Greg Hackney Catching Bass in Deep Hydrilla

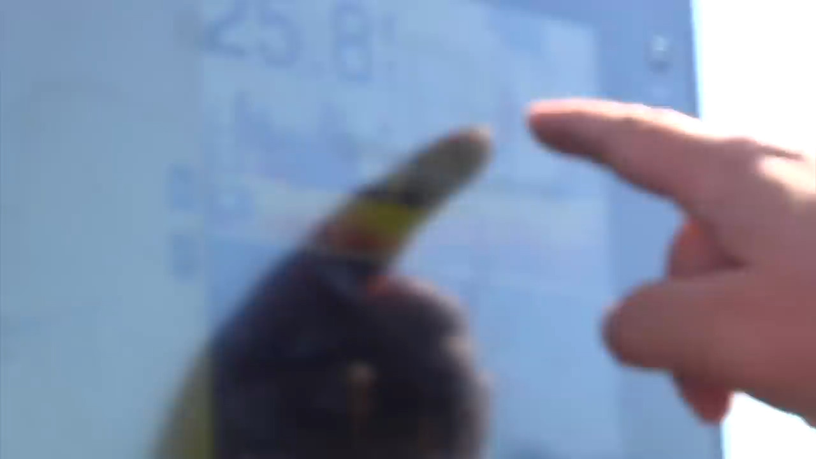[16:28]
you know, to my house where I can graph fish.
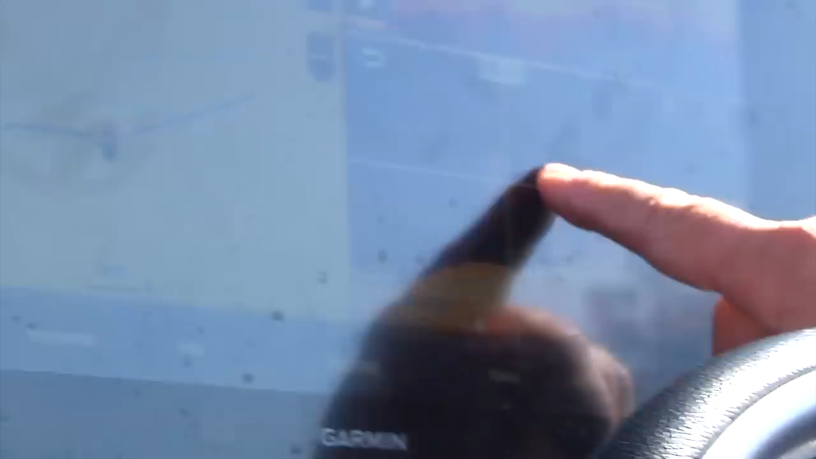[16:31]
It's deep enough to get over them with the, your electronics and, you know, actually sight fish with your electronics.